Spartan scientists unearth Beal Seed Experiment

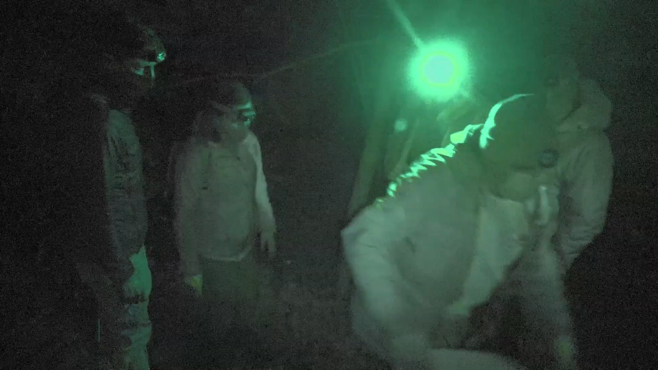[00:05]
We're out here in the middle of the night to find the bottles that William Beale
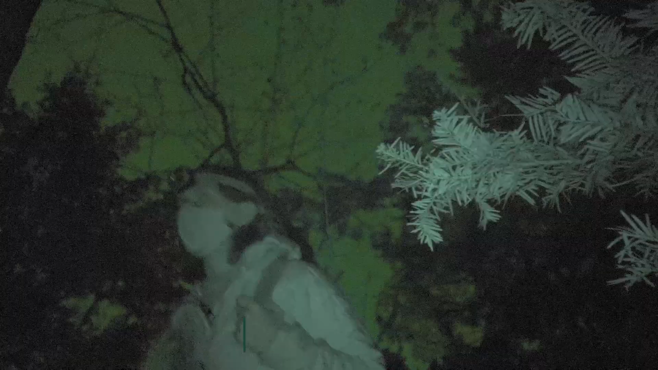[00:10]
buried 140 years ago in the longest-running plant biology experiment.
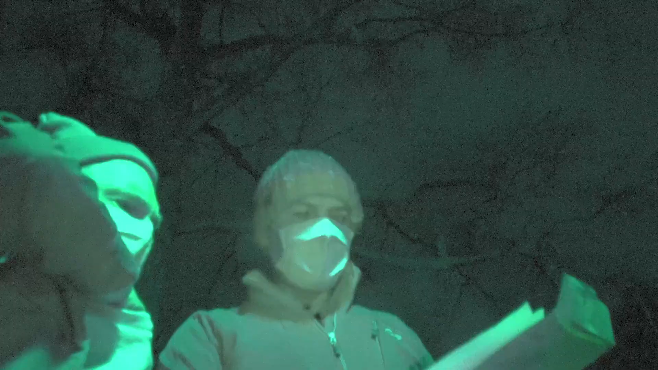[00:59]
So I think the vault's actually going that way. Okay, so that's the vault.
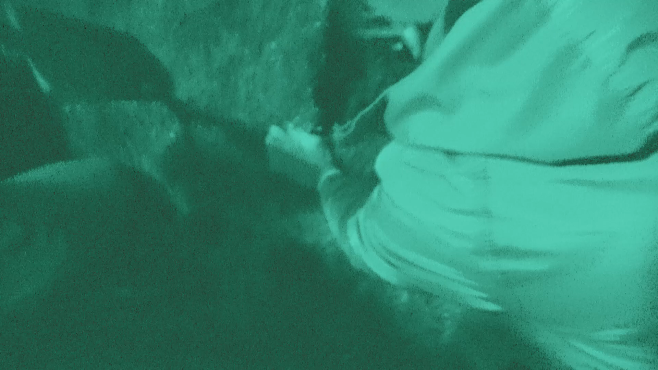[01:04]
It's right there. Yeah.
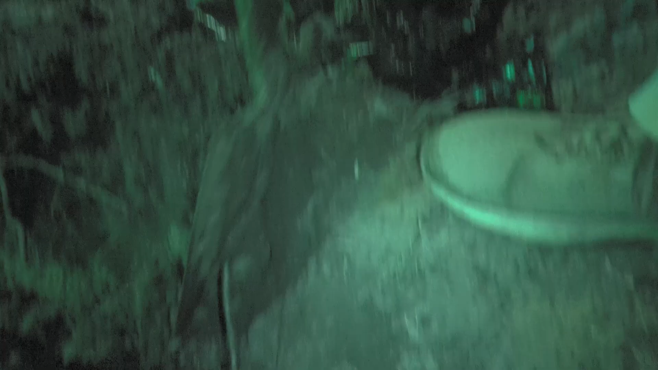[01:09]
Oh! What's that? I think I found it. You did? Yeah.
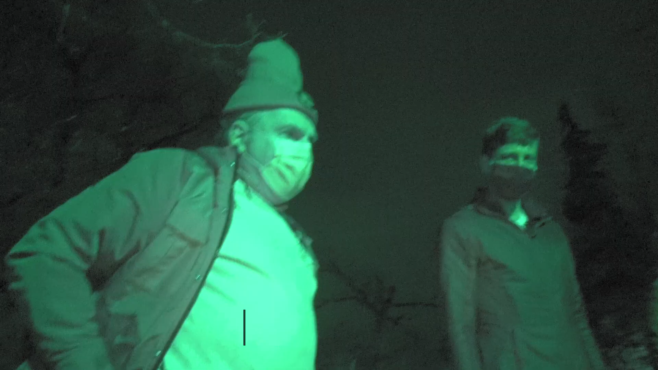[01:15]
Woo! It was a rock. Ow! Seriously? Yeah, I'm serious.
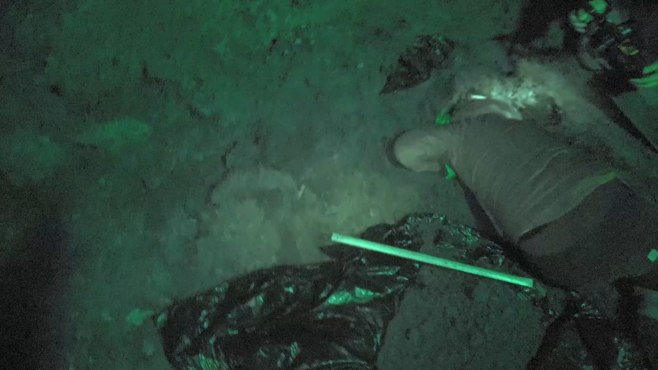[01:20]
I'm sorry. I think it's just so cool to witness history. Okay, now I for real found it. You did? Yeah.
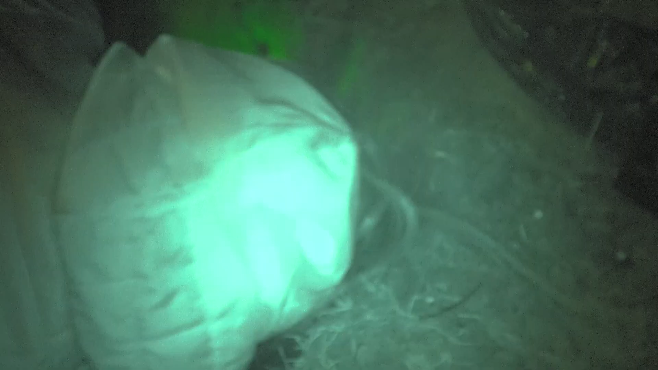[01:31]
Whew. Yeah, I definitely did. Yeah! Look at that!
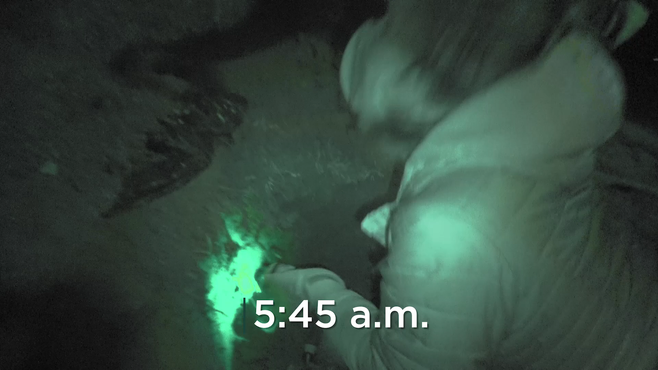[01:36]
There's a glass jar there? There's a glass jar. Oh my goodness. Wow! Yeah.
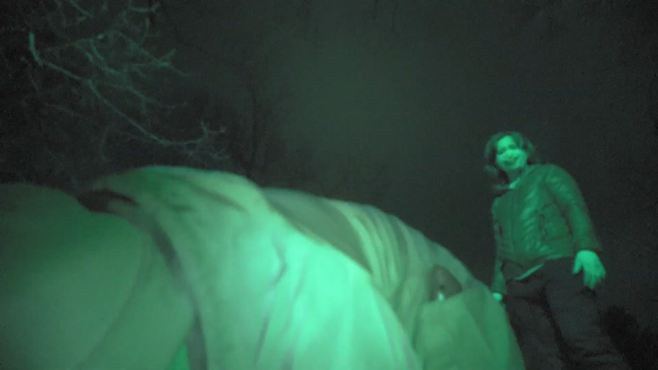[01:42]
Oh, wow. Hello, bottles. All right. All right, team.
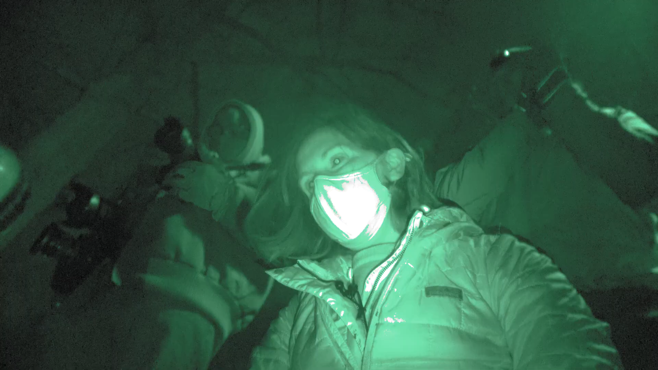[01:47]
Ba-ba-ba! Oh! Don't spill it. There it is. Seriously. Woo!
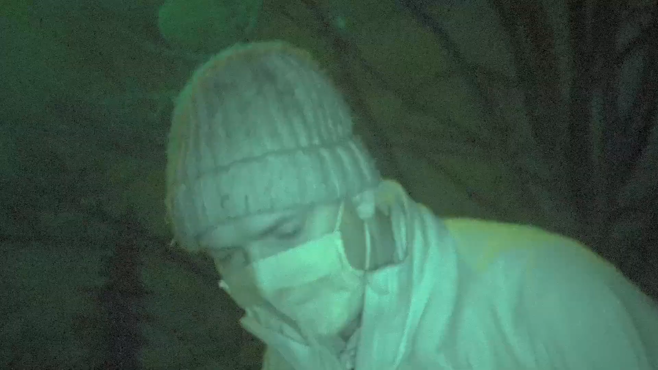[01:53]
There it is. There it is. Yay! All right.